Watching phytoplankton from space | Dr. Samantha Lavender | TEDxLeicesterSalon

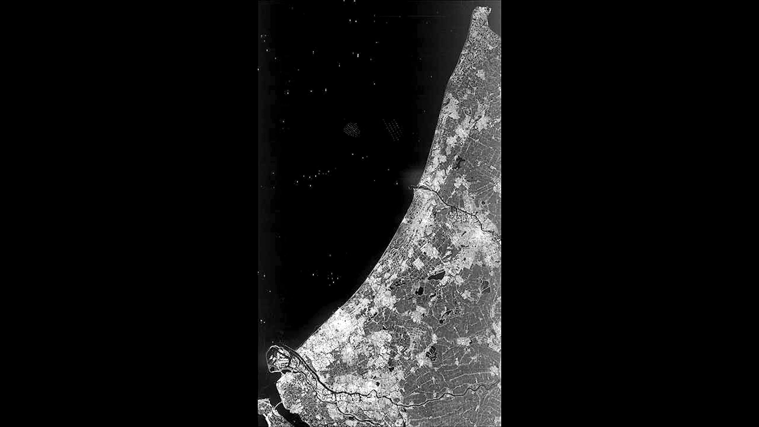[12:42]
And you can see fields and other infrastructure on the land. But hopefully, you should also be able to see things going on in the ocean as well. And so, up above my head,
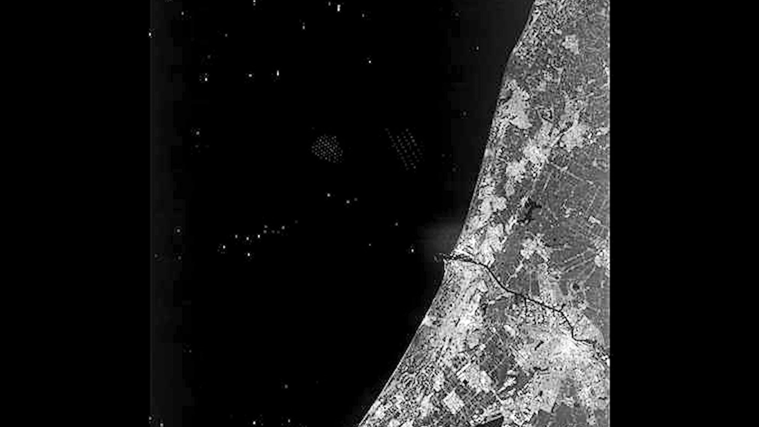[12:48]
if you look very carefully, you will see some clusters of very small, quite faint dots.
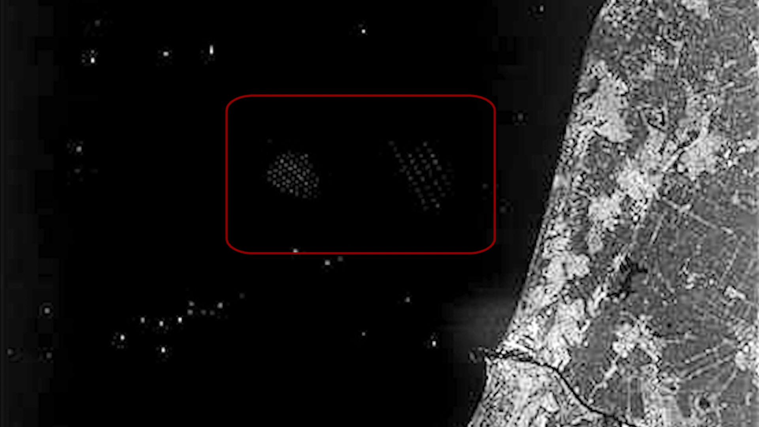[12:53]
And they're actually two sets of wind farms. And you can actually really zoom in on this imagery and start to almost see the blades on those wind farms.
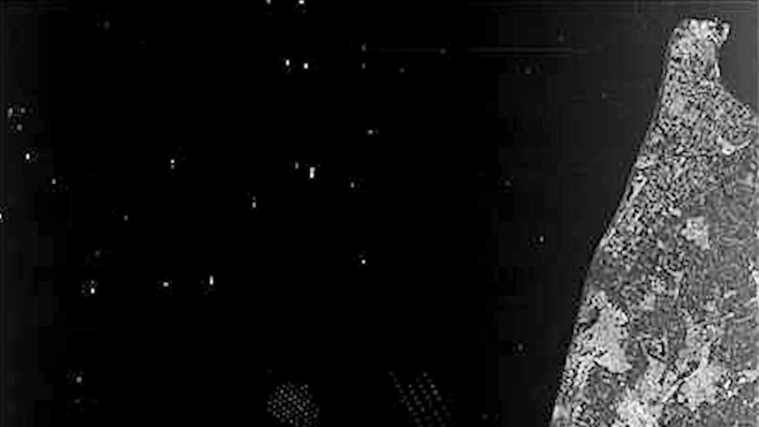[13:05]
And the bigger dots going across the screen are boats, so vessels at sea.
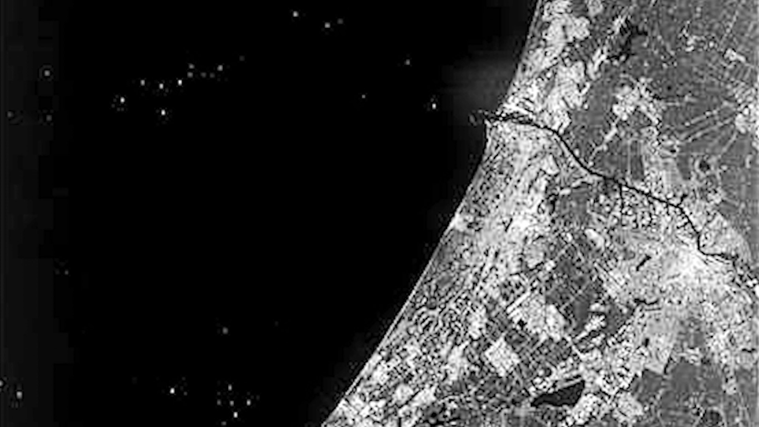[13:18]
which are the basis of the food chain, but also to look at human activities as well, the blue economy.
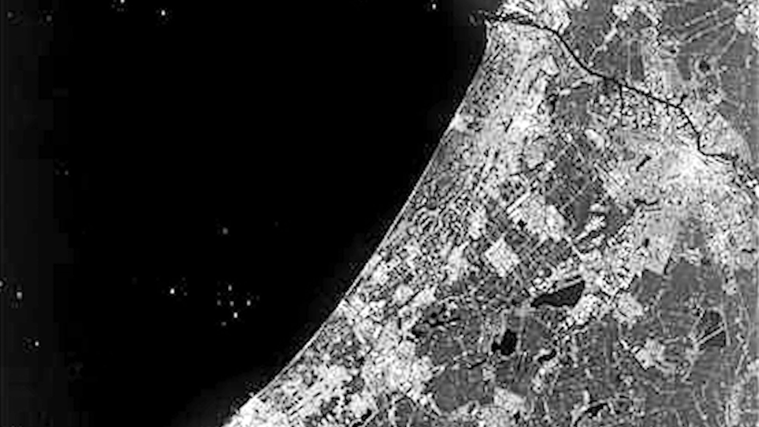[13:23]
We can see what's going on on the surface of the ocean. And one of the impressive things about microwave data is it sees through clouds.